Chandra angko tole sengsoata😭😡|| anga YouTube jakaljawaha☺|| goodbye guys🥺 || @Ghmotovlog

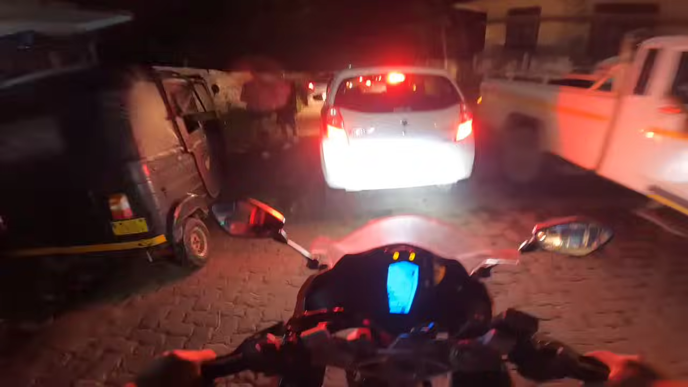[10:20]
Traffic jam, tak leh. Kepingang. Nakimana cepat sengiman kini nari, pamu. Minta video kagak panik ko.